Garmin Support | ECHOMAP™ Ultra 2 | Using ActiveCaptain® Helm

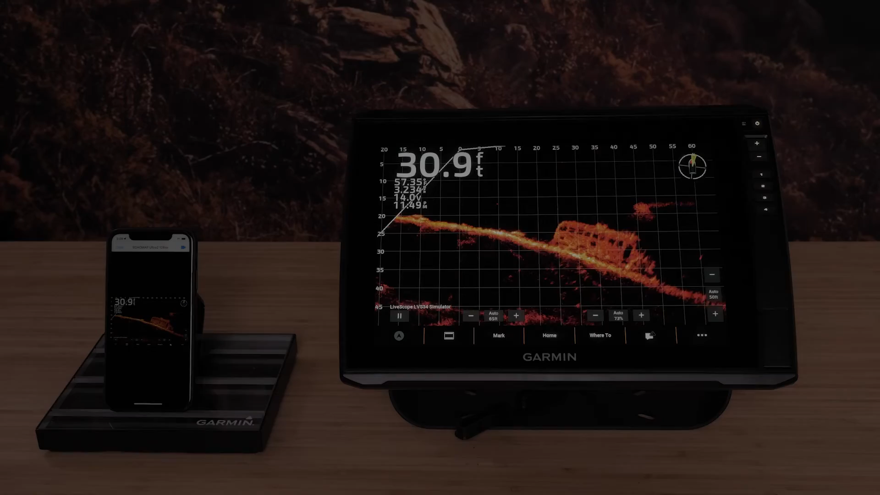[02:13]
On screen: depth 30.9 ft
Helm can be viewed in portrait or landscape. Helm can also record from the Ultra 2. Select the Record icon in the top right to record the Echo Map display via the Helm feature. Select the Stop icon to end recording. Recording videos will save in your photo library.